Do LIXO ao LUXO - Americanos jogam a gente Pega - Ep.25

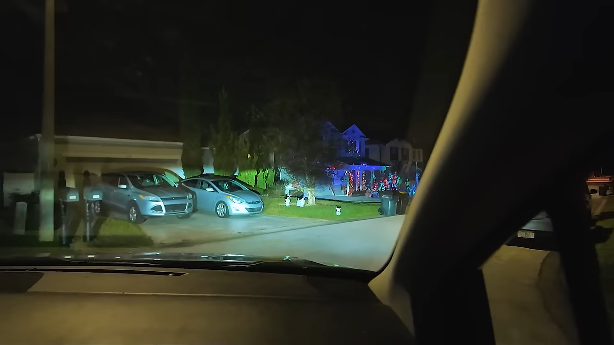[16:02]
Gente, me desculpe. Descarte não tem, não. Mas casa de Halloween... A gente não pode passar e não gravar isso.